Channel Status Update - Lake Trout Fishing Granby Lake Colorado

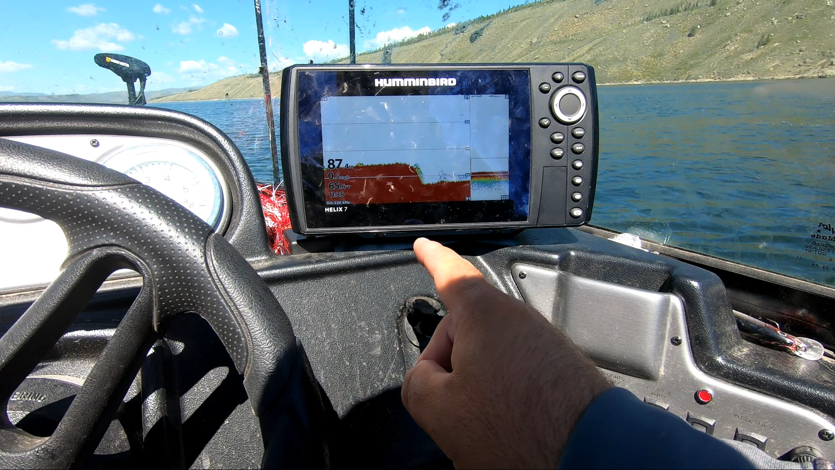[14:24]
Guys, I got a good one for ya. We're looking for banana-shaped marks.
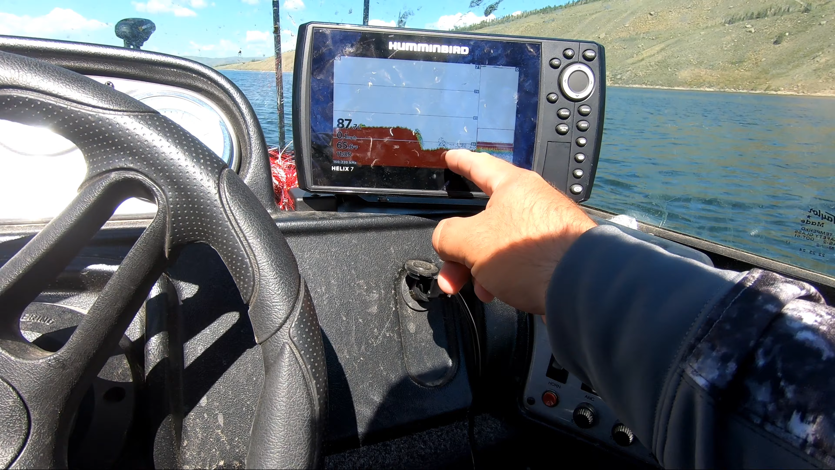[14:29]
Because those are super appealing to us. Get it? Kind of like a banana, Chris.